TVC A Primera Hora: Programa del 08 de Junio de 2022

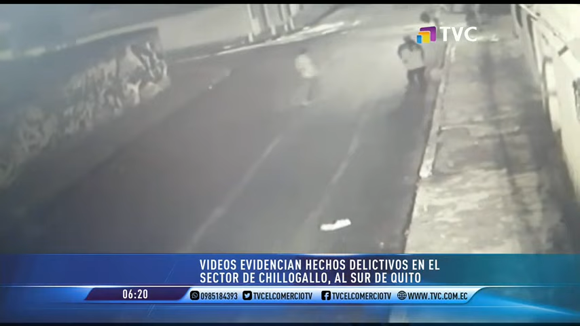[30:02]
Que la delincuencia cada vez estremece a los capitalinos es un hecho, y los videos captados por cámaras de vigilancia que usted verá a continuación lo demuestran. Estas son las calles Mario Acosta y Antonio Conforte, en el sector de Chillo Gallo, al sur de la capital.